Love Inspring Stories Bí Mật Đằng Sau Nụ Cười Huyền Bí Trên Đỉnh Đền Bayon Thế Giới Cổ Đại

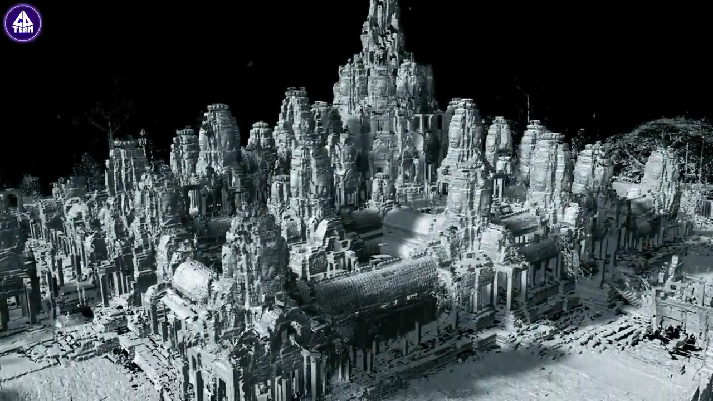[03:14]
Cấu trúc của Bayon gồm 3 tầng, 2 tầng dưới bố trí theo hình vuông, tô điểm bằng những bức phù điêu trên tường. Dãi hành lang ở đây chứa được một kho tàng nghệ thuật với 11.000 bức phù điêu chạm khắc trên tường đá chạy dài 1.200m,